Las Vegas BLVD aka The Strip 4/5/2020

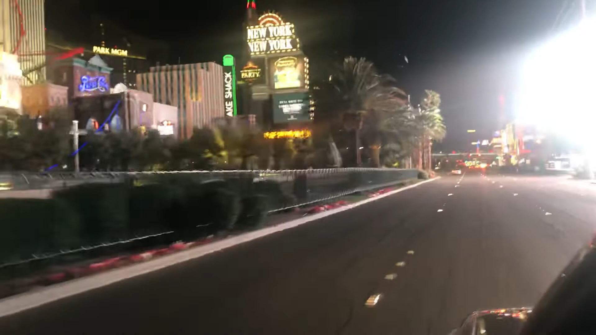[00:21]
Just thought you'd all like to see what I'm seeing, what's happening here in Las Vegas. Some of you are from Vegas. Some of you have been to Vegas or used to live here. This is the Las Vegas Strip at midnight on a Saturday night in the springtime,
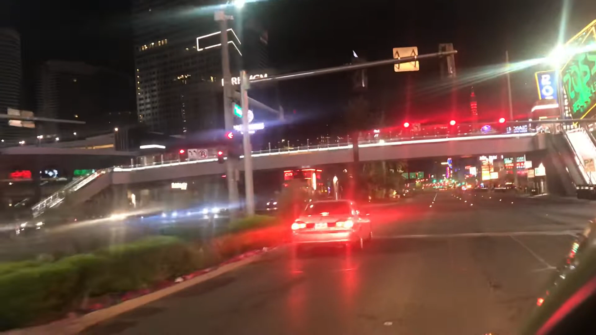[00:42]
2020, April 2020. And I've lived here a long, long, long time, 43 years. Way before the Mirage or any of those hotels, obviously. And back when I was a kid cruising up and down here with my buddies Ed and Jim, it might have been like this,
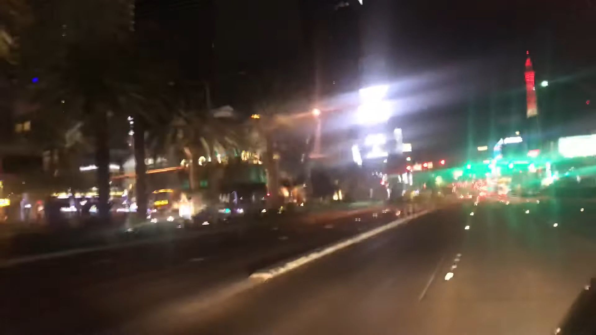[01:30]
I know it's after midnight, but man, any other weekend, any year, any week of the year, you come down here, it doesn't matter what time it is, there's people everywhere. And here we are, we're just cruising down the boulevard here.
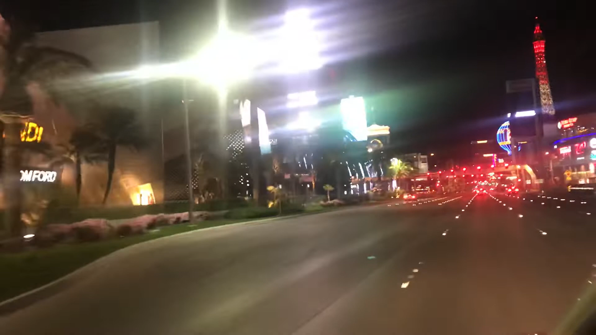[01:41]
We're coming up on the Bellagio on our left, the Paris on our right. The three cars that are in front of me are all Metro. I got Metro bike unit, a Metro, and two Metro cruisers. Hats off to those guys.
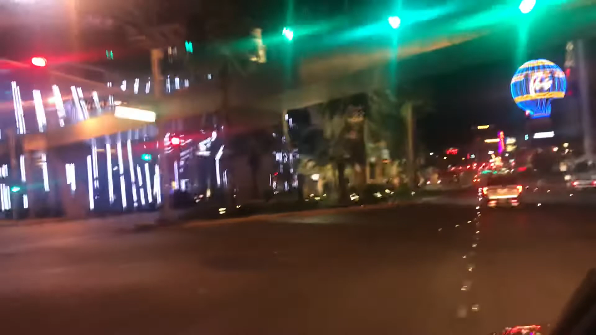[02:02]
They've got a tough job, and they've been working hard at it. But I've been meaning to do this for a couple of days now. I work down at Koval and Trop, so I'm kind of close anyway. But yeah, you come down here, and it's just amazing how, for sake of a better word, just deserted. There's the Bellagio right there. You can see the fountains, you can see where the fountains would be,
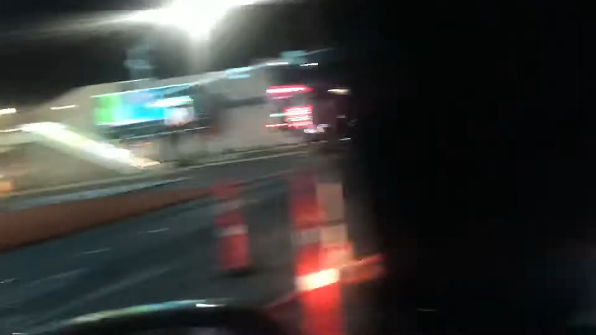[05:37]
Over here on the right, you can see that's the Encore and the Wynn. There's the Wynn up there.